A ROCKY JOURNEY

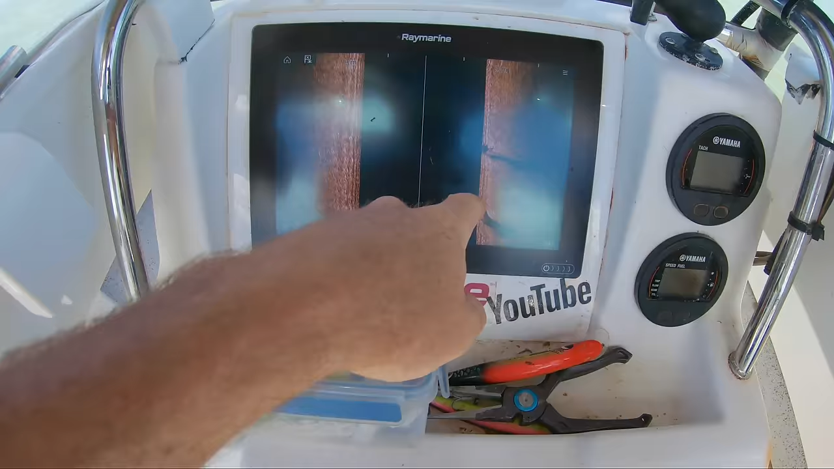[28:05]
There you go, look at all this action going on down here. Can't work out what it is, though. Is that a crocodile or what?
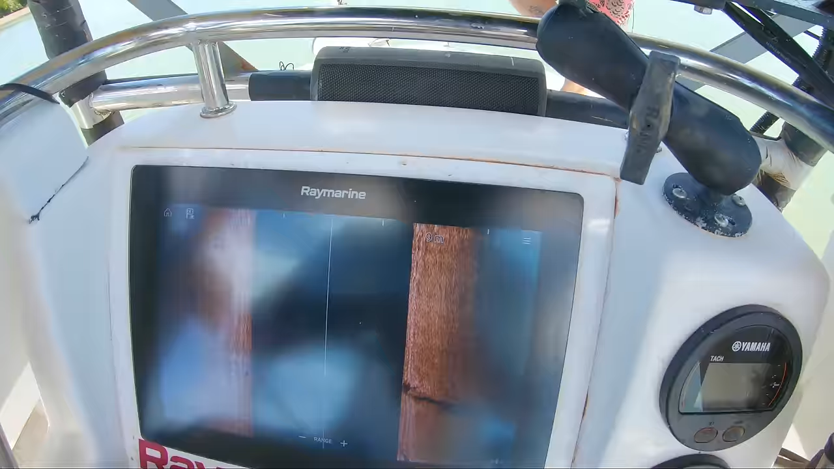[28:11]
Pretty unlucky to foul hook a crocodile with a vibe. Oh, it's all happening. I really want to send the drone up, but I don't want to miss the action. He's going to need me to net it if it is a big fish.